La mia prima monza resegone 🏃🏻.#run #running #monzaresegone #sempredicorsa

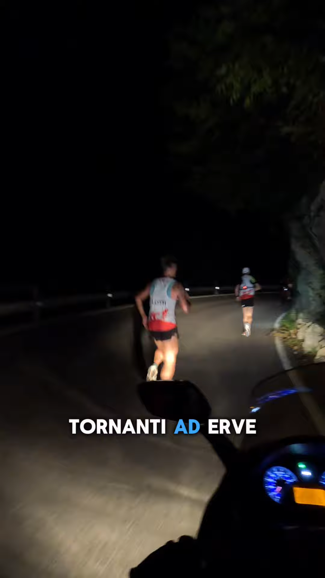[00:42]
Dopo i tornanti ad Erve termina la strada e qui prosegue un lungo, ripetissimo sentiero,